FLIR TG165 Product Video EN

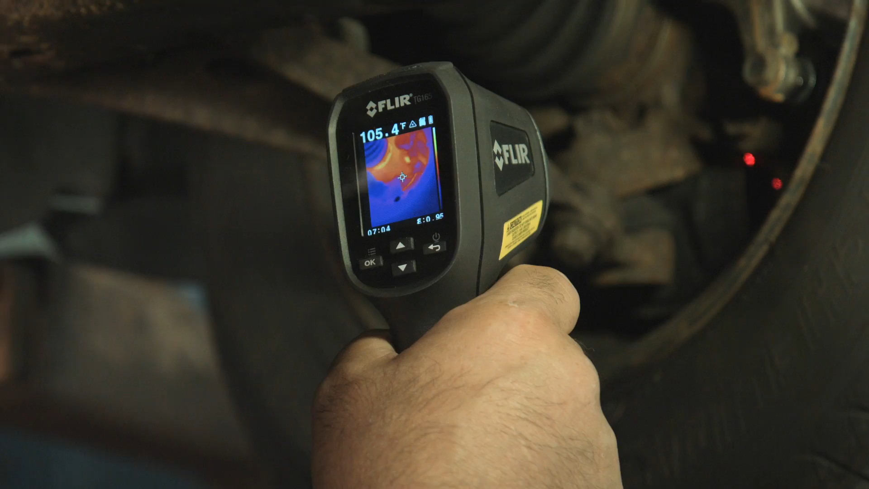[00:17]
On screen: spot 105.4°F
No, the TG165 packs the extra muscle of thermal imaging that actually lets you see what's hot and cold on screen,
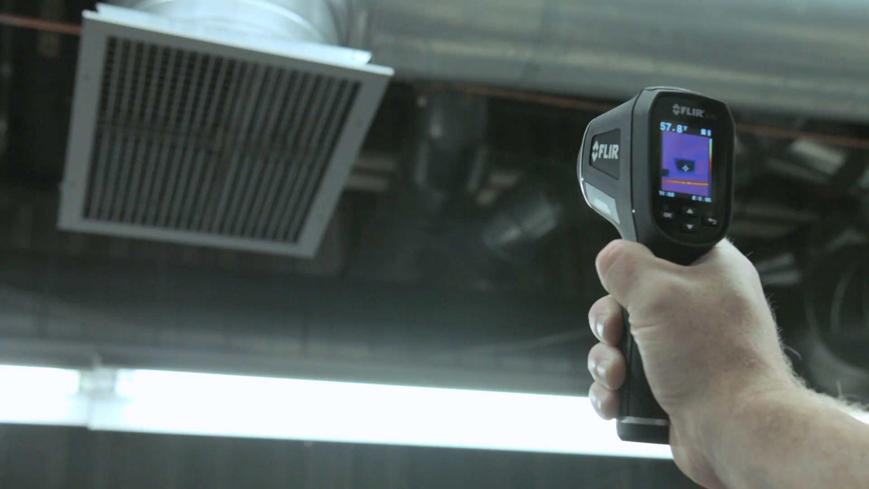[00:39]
A pull of the trigger lights up dual lasers to help you frame the target area and lets you save images and temperatures to document evidence.